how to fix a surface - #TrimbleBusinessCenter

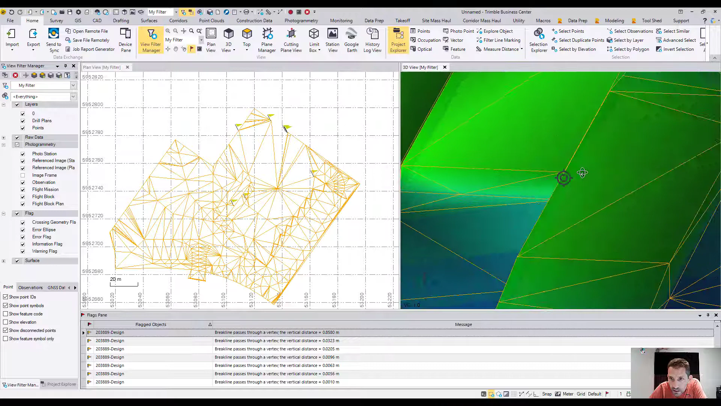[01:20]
something weird going over in here but probably this is like meter fill or
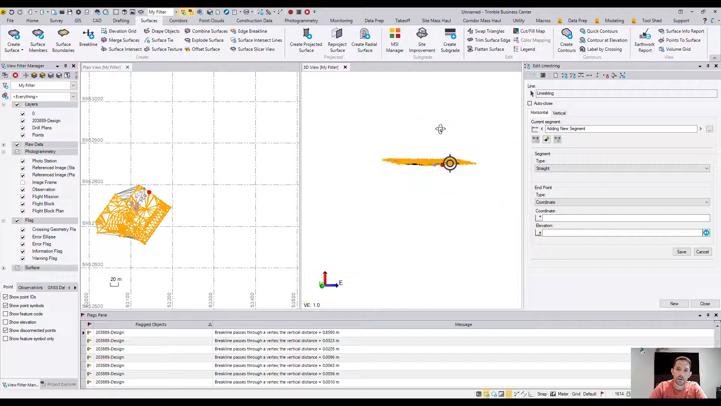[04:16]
my flag the flags disappear because I have no duplicate points or nothing is crossing as of as before
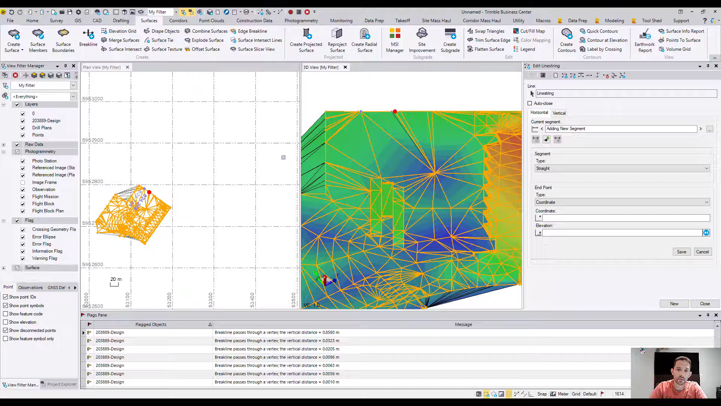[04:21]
at this point what I would like to do is basically delete the old surface and just keep the new
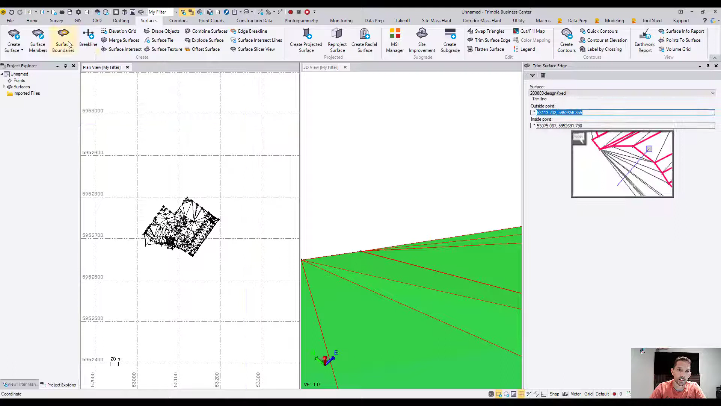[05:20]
line as my boundary and voila my surface